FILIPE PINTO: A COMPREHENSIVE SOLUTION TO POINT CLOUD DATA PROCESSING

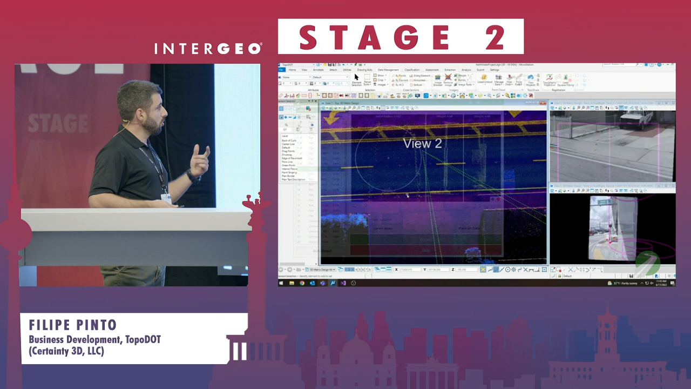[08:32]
So, you are quality control your funnel deliverable in a very fast way. Just one last example. Well, this is very tough to handle, especially in urban environments.
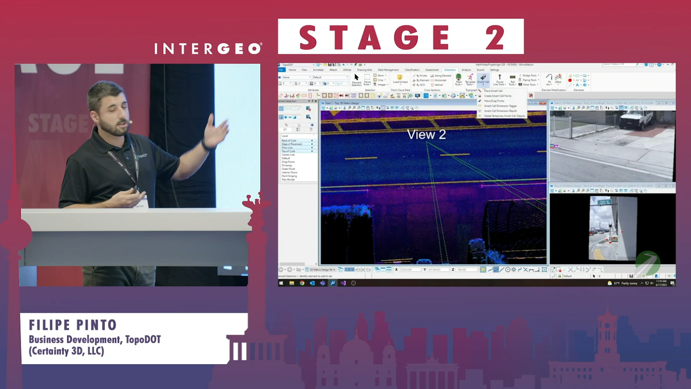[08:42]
How to trace these ADA ramps or driveways
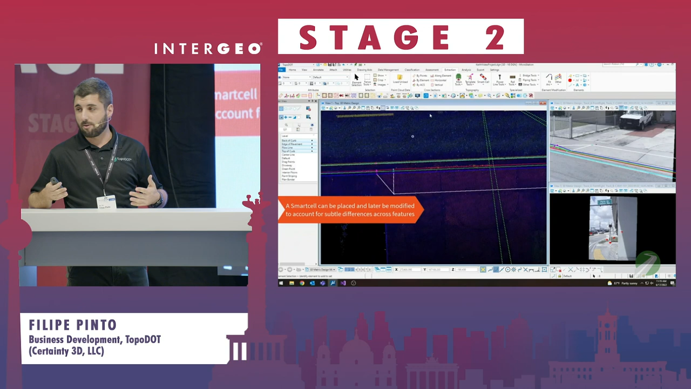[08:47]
without having to trace every single line.
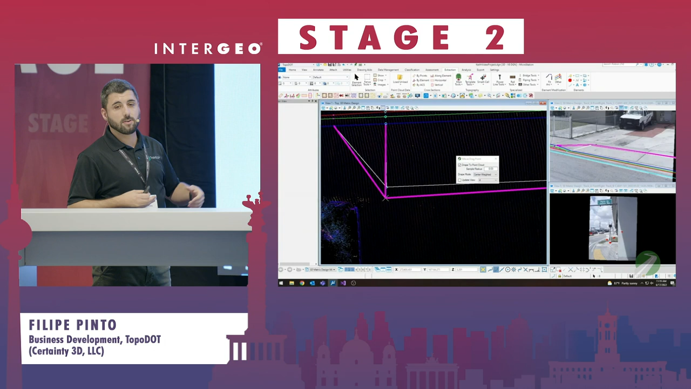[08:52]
So, you can have these complex models already built in your feature list. Just placing them and reusing across multiple projects in an automated way.
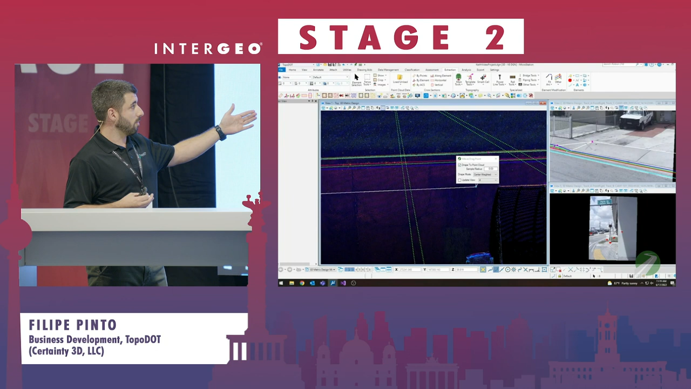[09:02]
Just adjusting when something is not standardised. And getting a 3D model of this element for your CAD drawing, for your GIS shapefile, whatever you want.